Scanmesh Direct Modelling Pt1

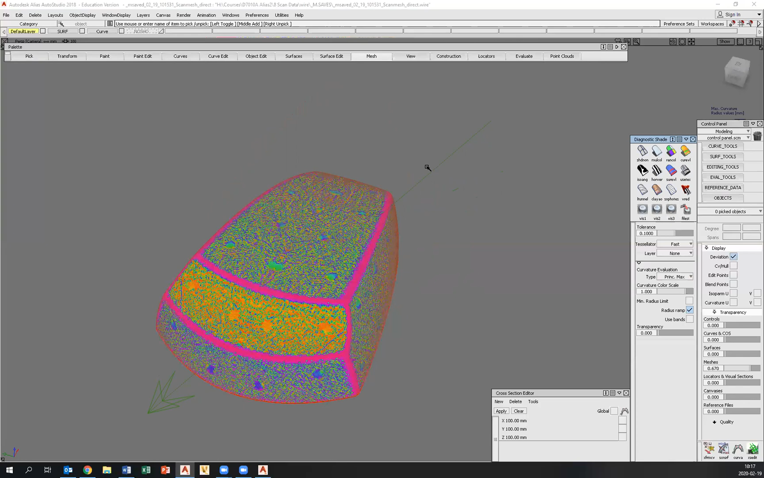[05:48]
you get a pretty good idea of the curvature of the surfaces.